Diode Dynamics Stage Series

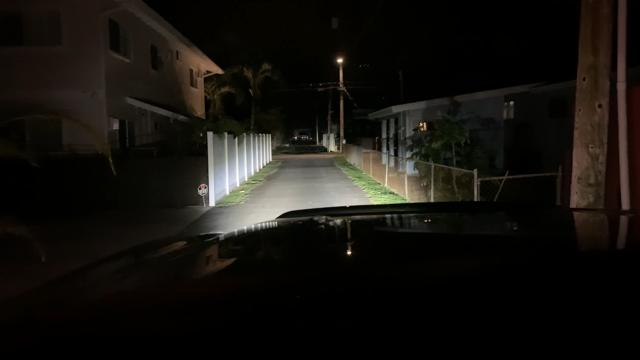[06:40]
that's a big win for this um i'll see if i can uh get some other videos up here with a little more detail but yeah i mean these things are crazy bright um i have it pointed down and that's just to illuminate what in what's in front of me and not to kind of make other drivers mad so yeah there we go let's turn it off and see what it looks like